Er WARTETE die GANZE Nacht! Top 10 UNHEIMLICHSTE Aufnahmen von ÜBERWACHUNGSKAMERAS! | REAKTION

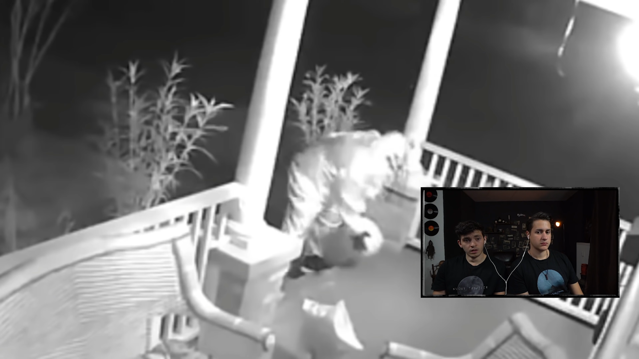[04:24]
während der Clown sich umdreht und etwas vom Boden aufhebt. Es entpuppt sich als ein riesiger Kürbis. Und was dann passiert, ist total unheimlich. Während er immer noch böse in die Kamera starrt, fängt er an, auf den Kürbis einzuschlagen, ihn in Stücke zu reißen und zu Boden zu werfen. Ich bekomme jetzt schon Angst.
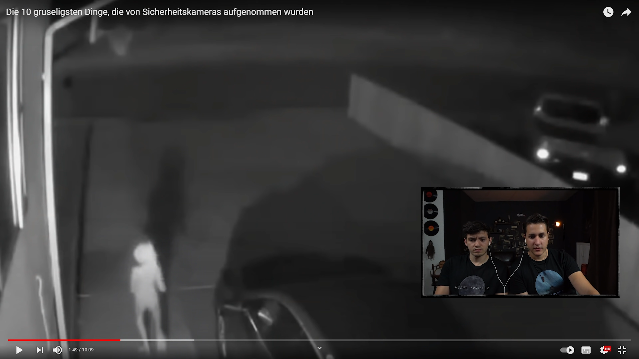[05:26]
Der am Auto vorbeigeht und eine Art Wackeltanz vollführt. Jeder, der auch nur ein bisschen ein Fan von Harry Potter ist, sieht sofort gewisse Ähnlichkeiten.